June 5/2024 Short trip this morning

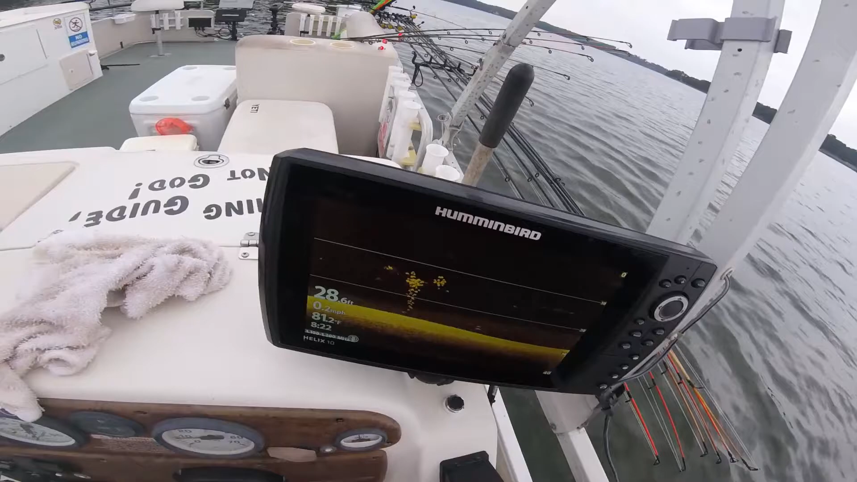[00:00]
I'm doing something a little different this morning. I'm stealth trolling some Minimax over here in one of my secret spots. I've been marking some fish on the screen.